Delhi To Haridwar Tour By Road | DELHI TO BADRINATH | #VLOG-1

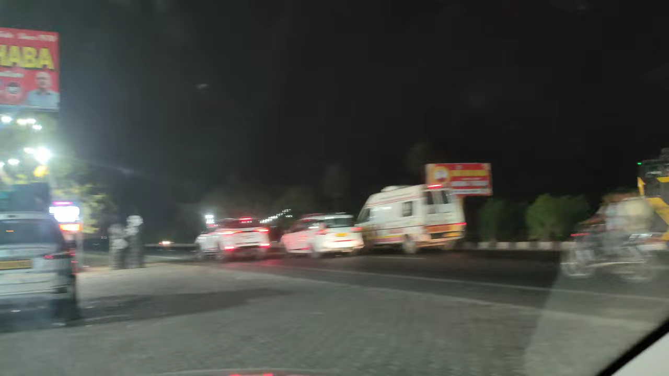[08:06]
अपना हाइवे फुली बीजी है यह देखो समय को इतना लेने के बाद भी कोई खुसी नहीं है अभी और लेना है किया समो नहीं इसका यह वाली बैग तो पूरा भरा हुआ
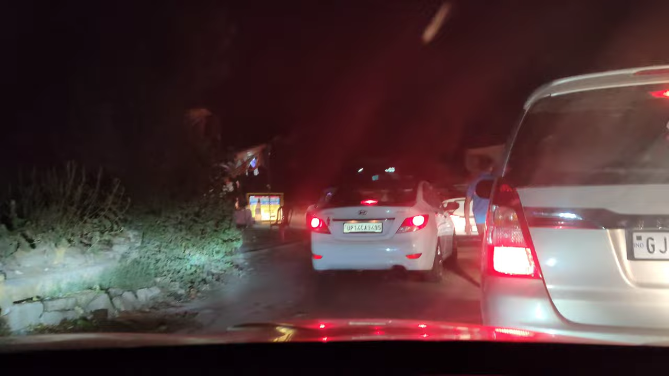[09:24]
बैठो साब дол चेकिंग देखो यहाँ पे चेकिंग है ने ने
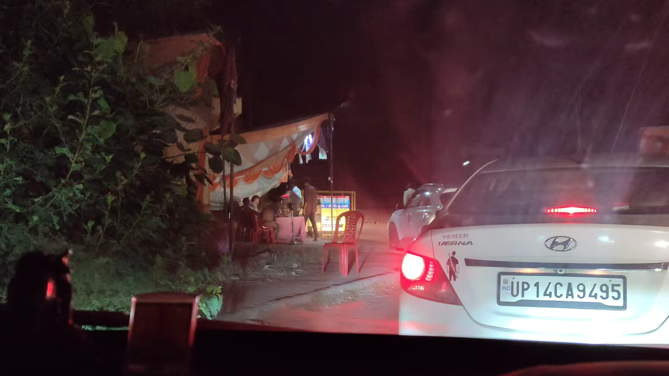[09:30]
कर दो चेकिंग क्या हो और यहाँड के